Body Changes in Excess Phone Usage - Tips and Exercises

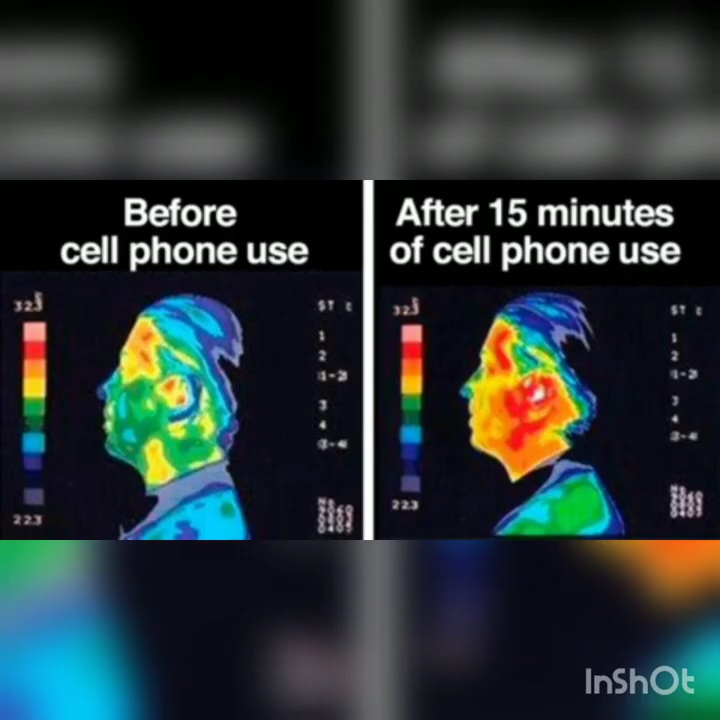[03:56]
So phones when kept near the head region, these radiations are absorbed by our body and are converted into heat waves.